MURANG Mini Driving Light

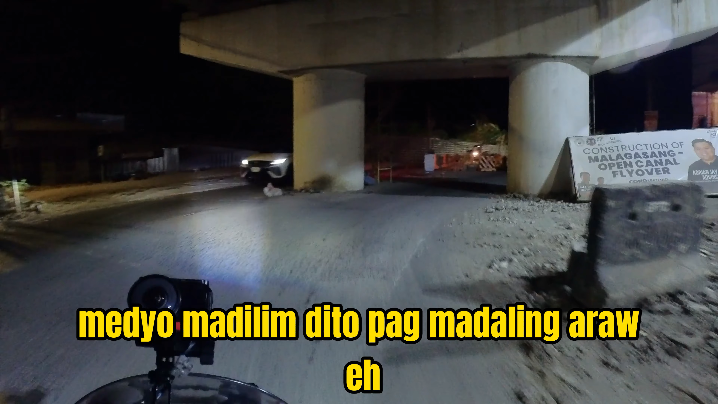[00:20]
besides ito may open canal medyo madilim dito pag madaling araw e ayan oh okay ah magbuka sila ng ilaw pero usually
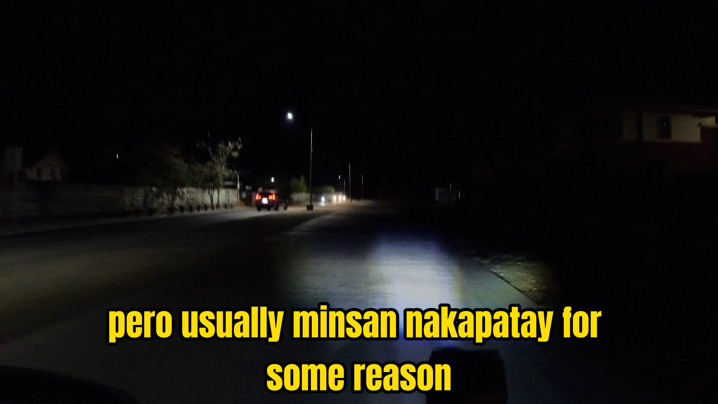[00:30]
minsan nakapatay for some reason pero okay oh meron na yun good start
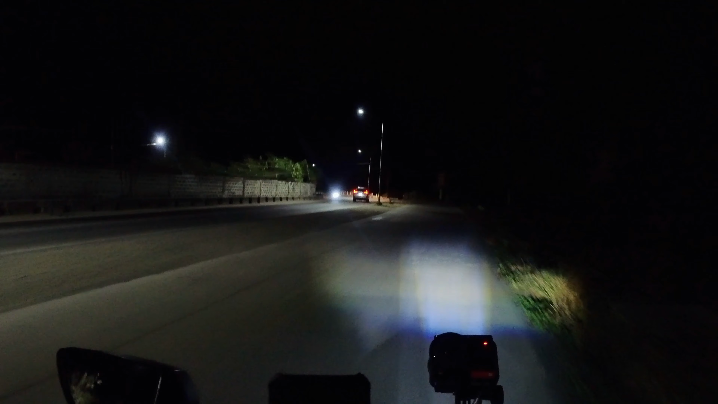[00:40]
o nga pala meron tayong mini driving light na nabili dito so ayan medyo ginagawa pa yung palsada dito road widening to e
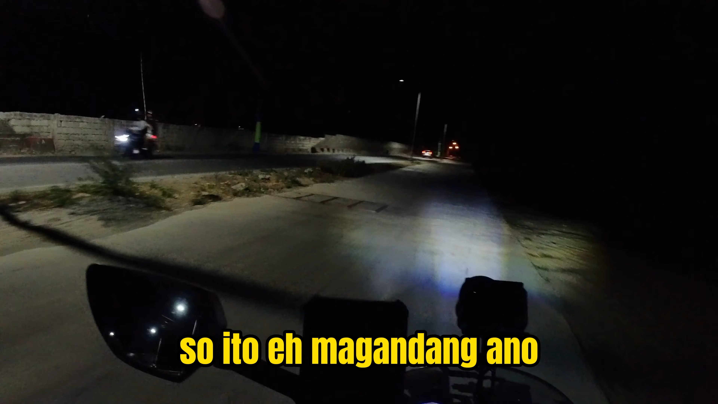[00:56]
so ito e magandang opportunity pala ito na i showcase sa mini driving light natin kung gaano siya ka importante
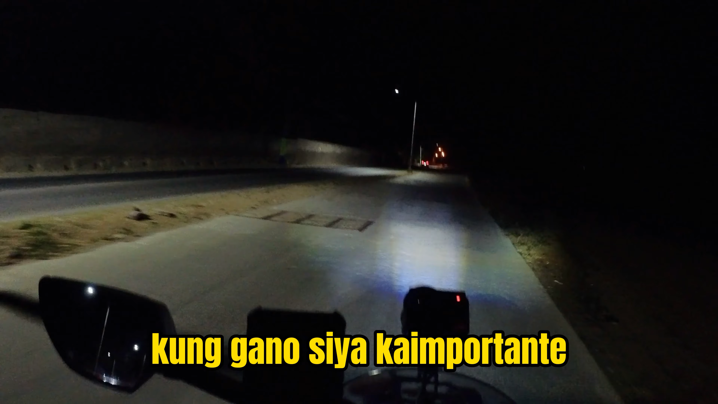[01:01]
and yung una kong mini driving light e medyo mahina pag mabiyay tayo papasok ng trabaho pag gabi ito lang yung ilaw na gamit natin yung stock light napakahinaan yan yung tutuusin lalo pag madilim na madilim yung
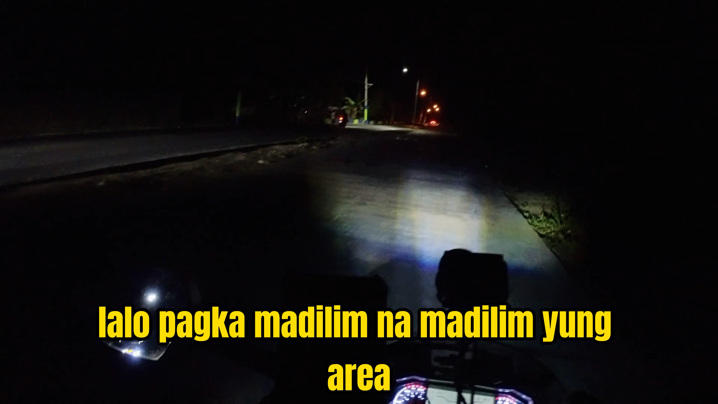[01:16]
area kataon lang may straight light pero ito kapakita ko sa inyo sa ganun e
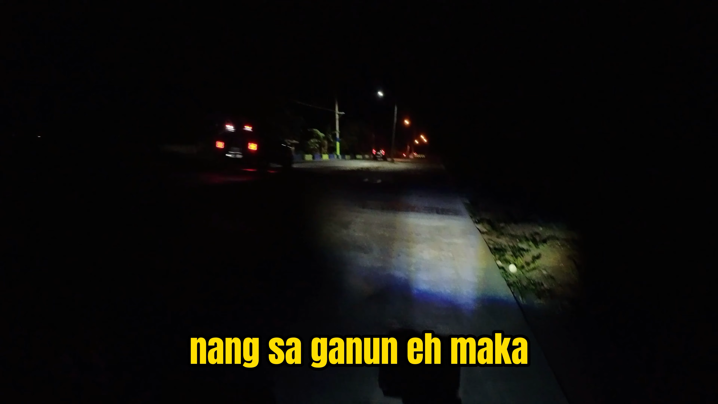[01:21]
magkaroon din ng opportunity na matulungan ko kaya kahit o paano kung gaano ka importante ang mini driving light so ito pala yung nabili ko not sure na nakikita kasi yung dilim e
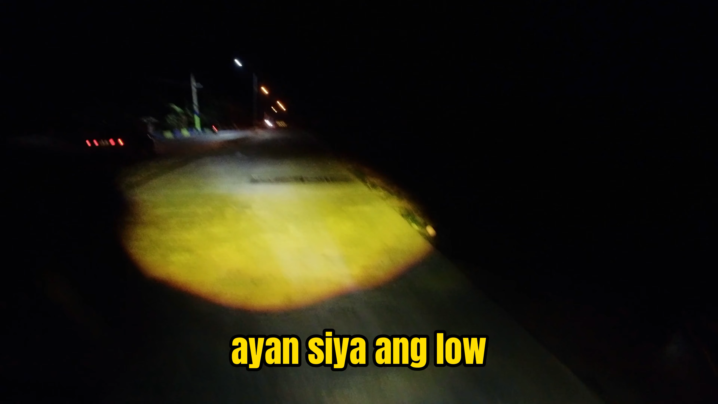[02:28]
ayan ayan siya ang low tapos ang high is ito
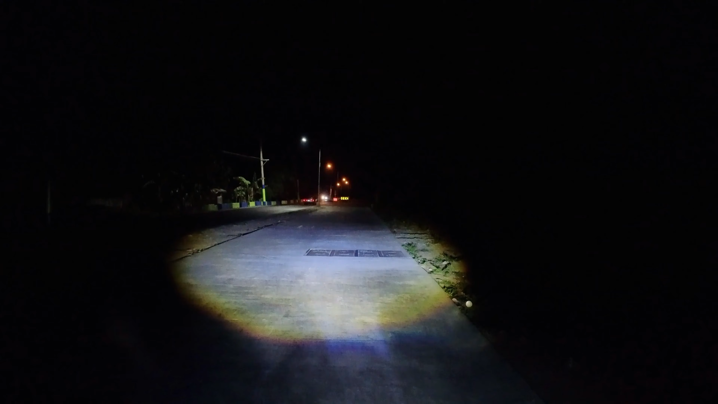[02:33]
wala pa yung relay ha siguro kung may relay ito mas malakas pero for me
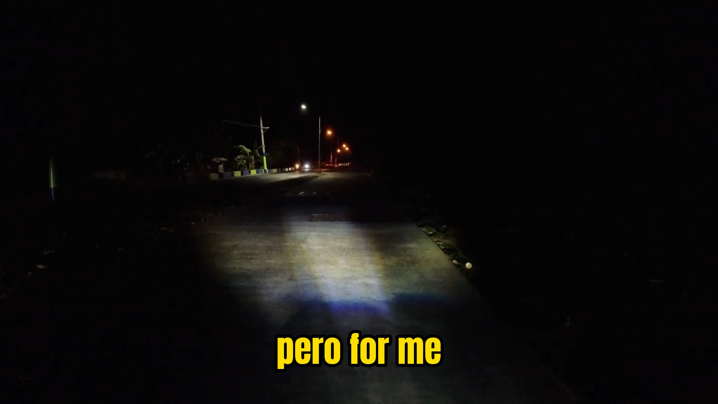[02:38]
ah ok na to hindi na masama yung ano yung buga ng ilaw ok ok
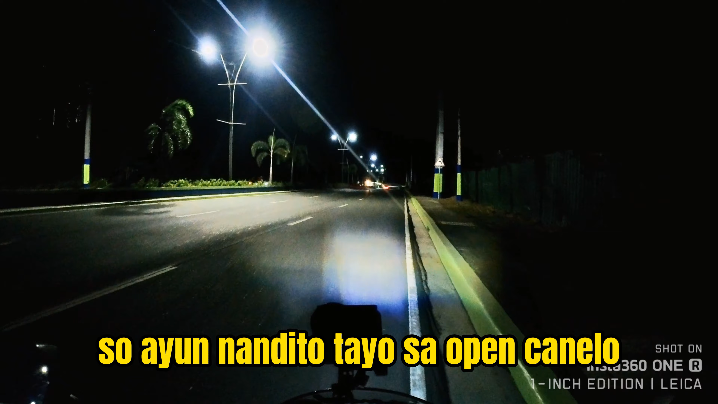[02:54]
alright so ayan nandito tayo sa open canelula tayo makitang sapat na medyo madilim kasi nakabukas for now nakabukas yung mga ilaw nila very good so ayan nya o ayan yung ano natin ilaw natin ayan ayan ayan loading so pag maulan magandito ang mga ano ma
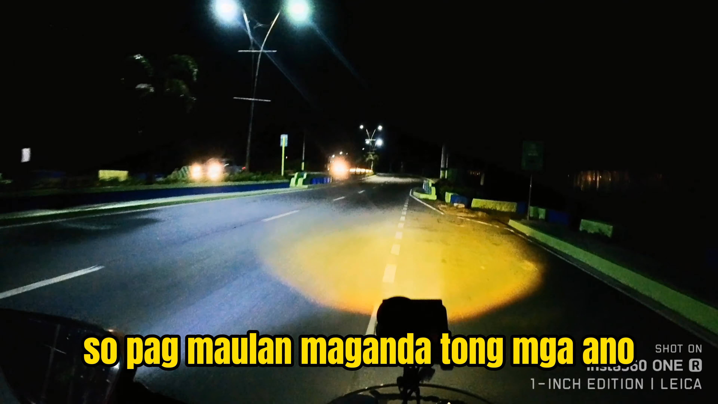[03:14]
silaw pagka pwede yung madilim naman pwede kang magpute
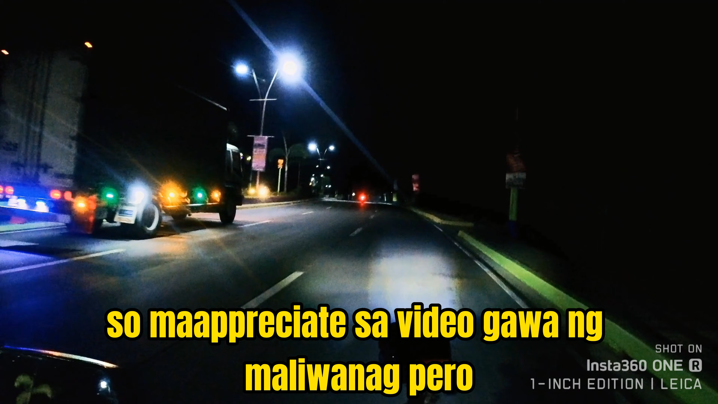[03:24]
o ma-appreciate sa video gawa ng maliwanan pero birol ayan at hindi mo naman siya bubukta ang maliwanan din
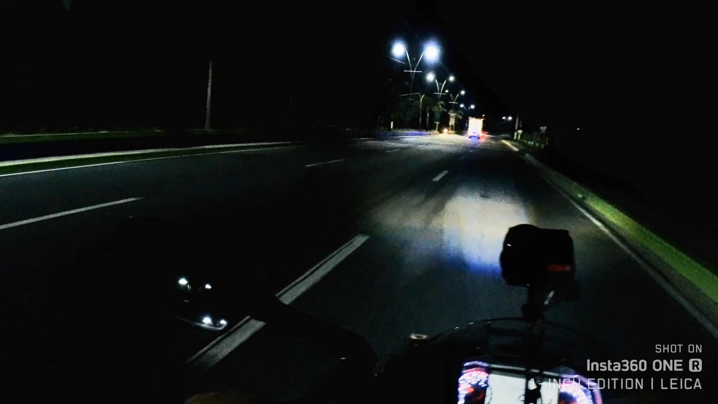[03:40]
diba so ayan nagkakahalaga yun ng 400 something kulang kulang 500 na rin mura na compare sa mga ibang mini driving life pero syempre yung mga mas mahal eh mas malalakas talaga yun